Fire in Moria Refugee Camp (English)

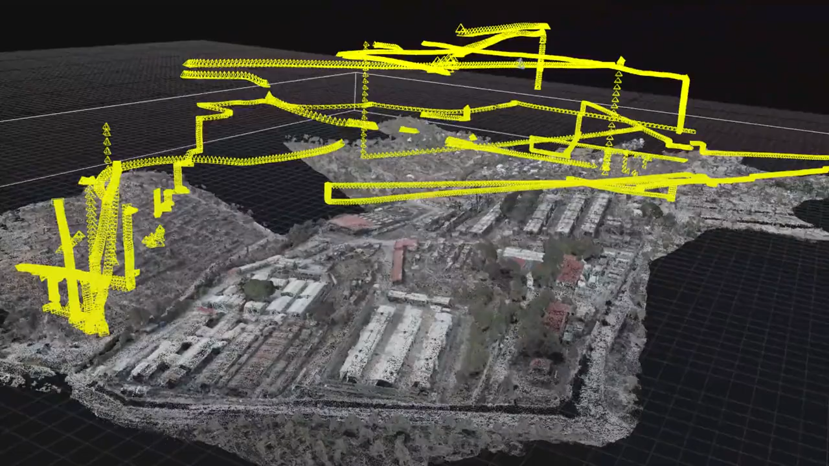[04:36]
we converted the drone footage into navigable 3D models, which represented the state of the camp before and after the fire.
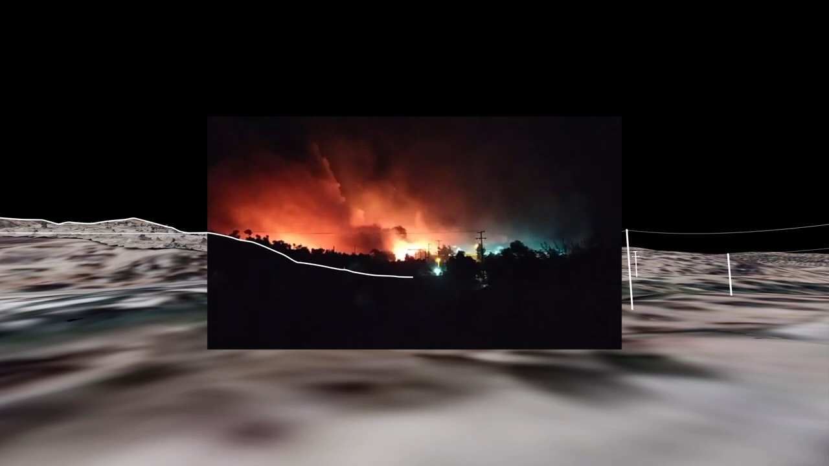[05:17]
functioned as visual markers to accurately locate
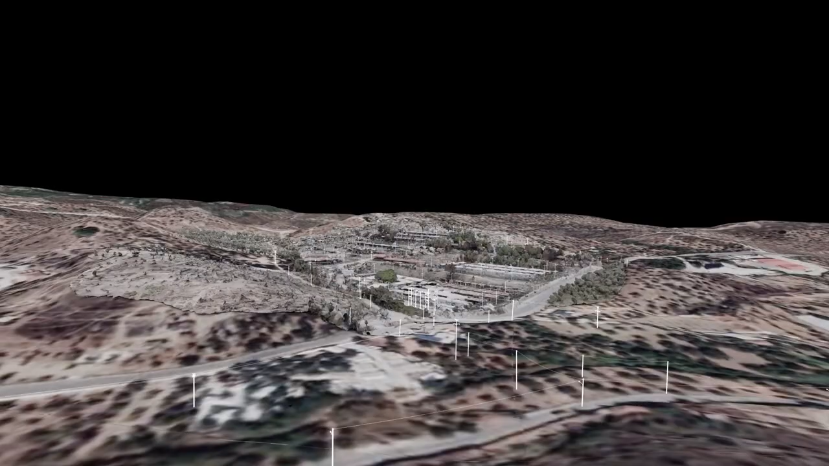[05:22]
multiple images and videos within our 3D model and to determine the relations between them.
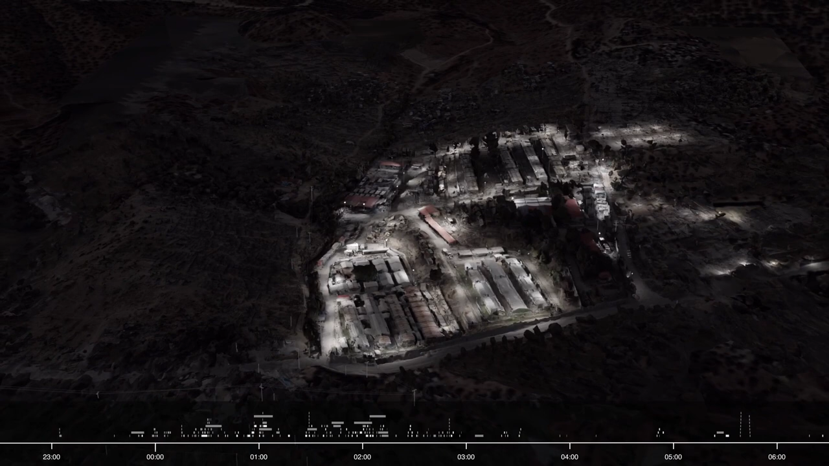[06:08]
in the area bordering Zone 6, was shot at the latest at 11:36 p.m.
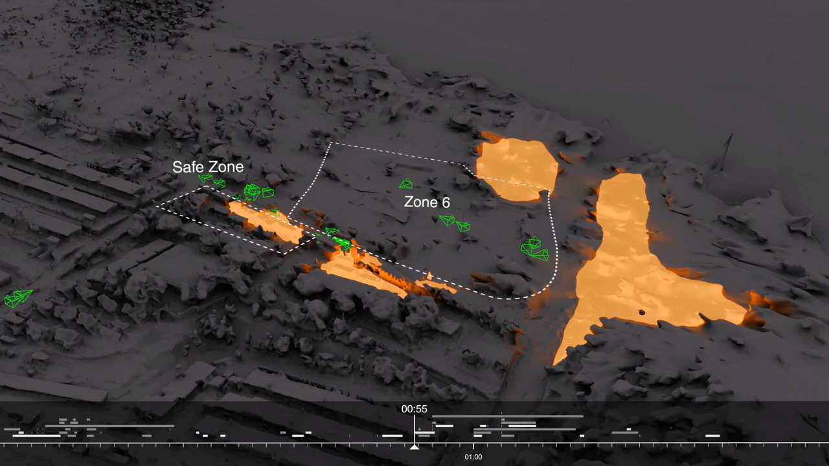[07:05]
shows the fire spreading rapidly from one container to the next.
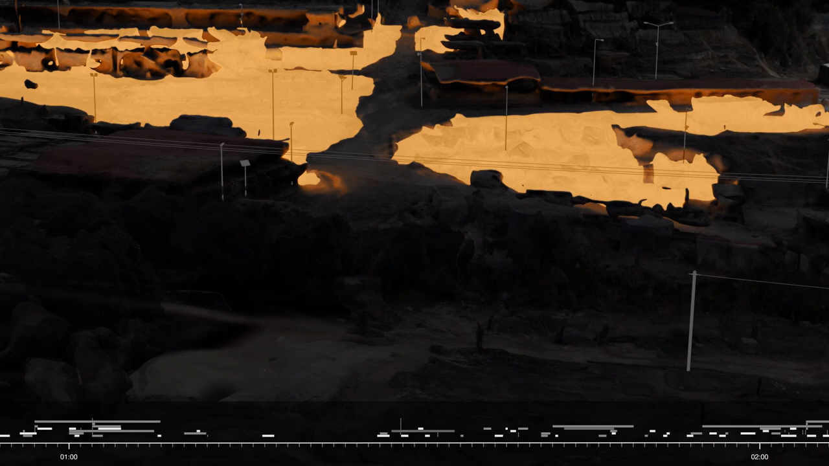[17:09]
As clearly seen from these images,